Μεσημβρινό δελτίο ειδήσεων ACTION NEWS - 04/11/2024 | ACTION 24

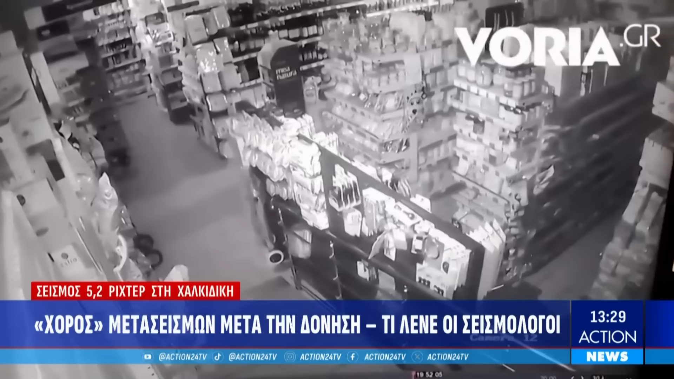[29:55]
Κάμερες ασφαλείας αποτυπώνουν τη στιγμή που χτυπά τη Χαλκιδική ο ισχυρό σεισμός των 5,2 Ρίχτερ στις 7 και 3 πρώτα λεπτά το απόγευμα της Κυριακής. Προϊόντα πέφτουν από τα ράφια των σούπερ μάρκετ
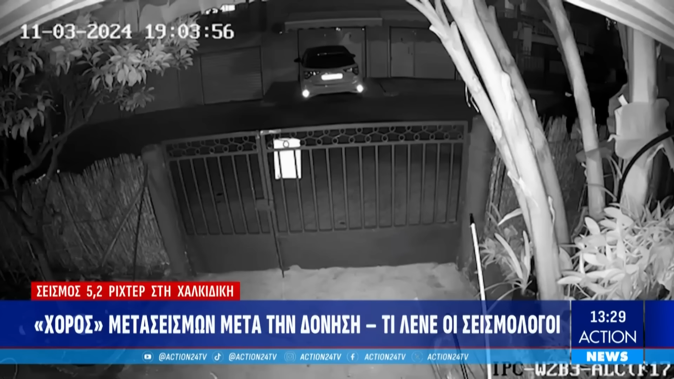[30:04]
στην περιοχή της Ποτίδεας ενώ στα Νέα Μουδανιά ακούγεται ένας έντονος θόρυβος την ώρα της σεισμικής δόνησης. Το επίκεντρο του πρώτου σεισμού που ταρακούνησε τη Χαλκιδική σύμφωνα με το γεωδυναμικό Ιστιντούτο Αθηνών εντοπίστηκε 12 χιλιόμετρα νότια των Νέων Μουδανιών Χαλκιδικής